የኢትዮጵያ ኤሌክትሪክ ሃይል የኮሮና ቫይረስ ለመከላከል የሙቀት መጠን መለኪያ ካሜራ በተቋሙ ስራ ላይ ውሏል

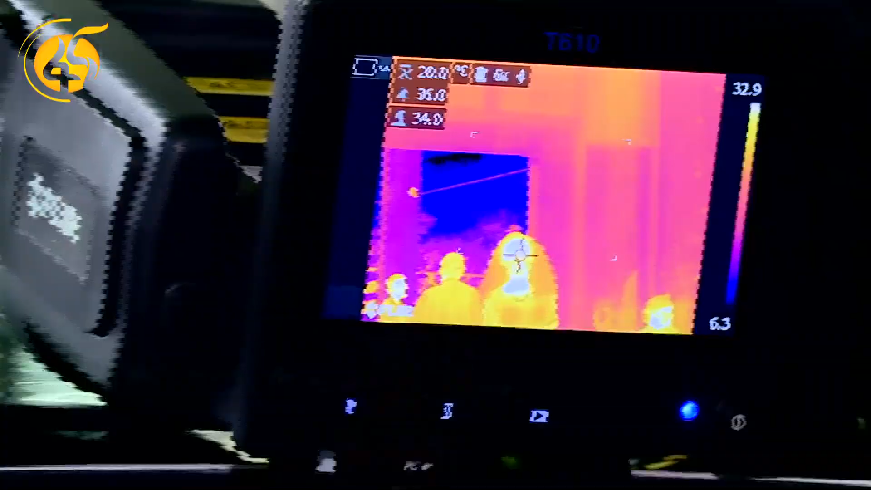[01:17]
አብሮ የገቡ ካሉ ሰዎች በላይ የሙቀት መጠን የታየበትን ሰው ለይቶ በማውጣት